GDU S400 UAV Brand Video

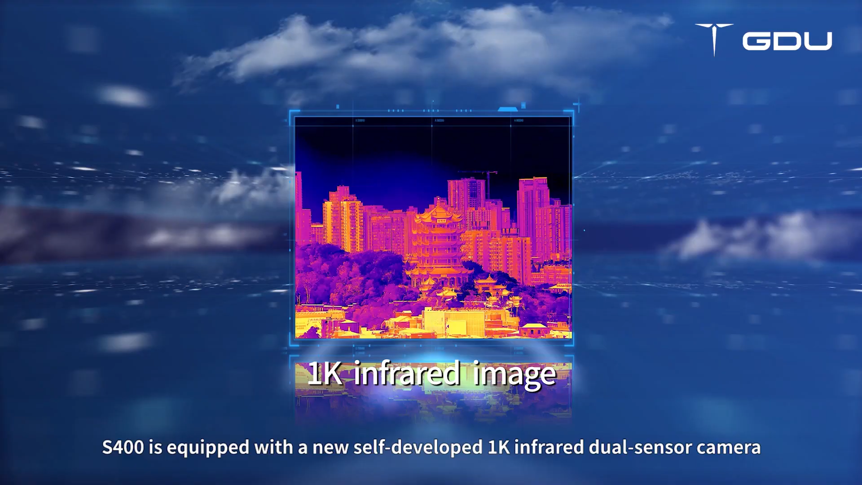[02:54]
self-developed 1K Infrared Dual Sensor Camera.
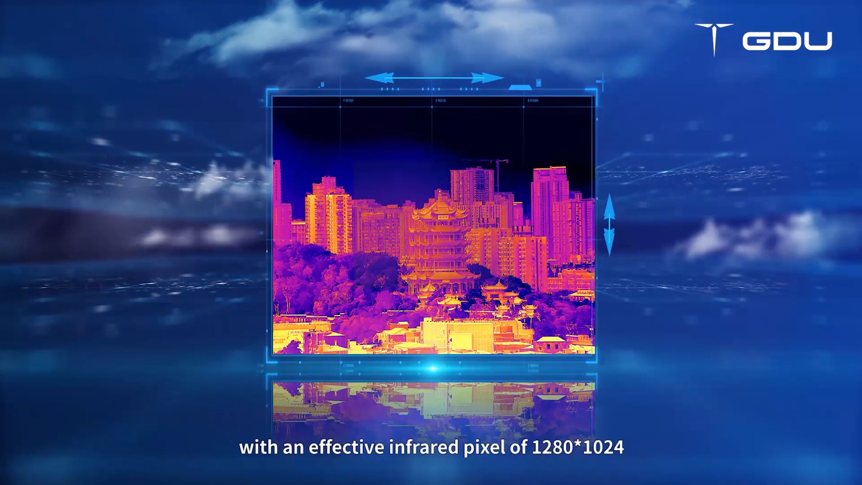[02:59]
With an effective infrared pixel of 1280 x 1024, the industry leading the eye of infrared,
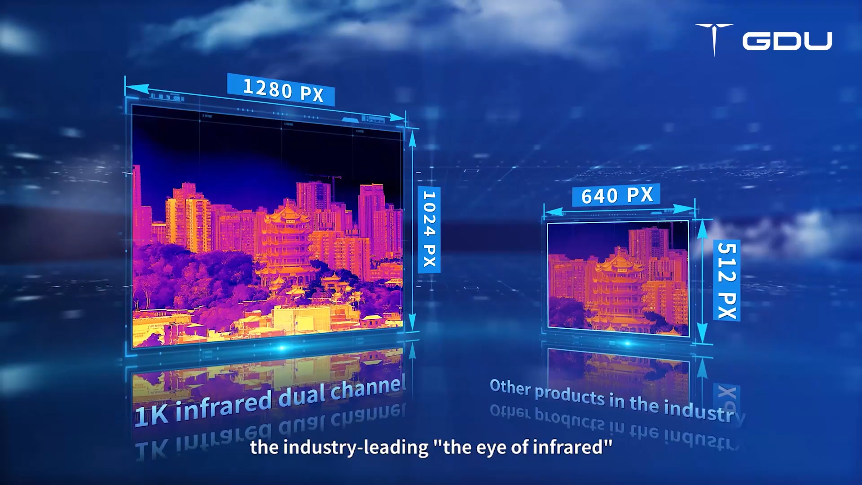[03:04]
insight and perception of more details,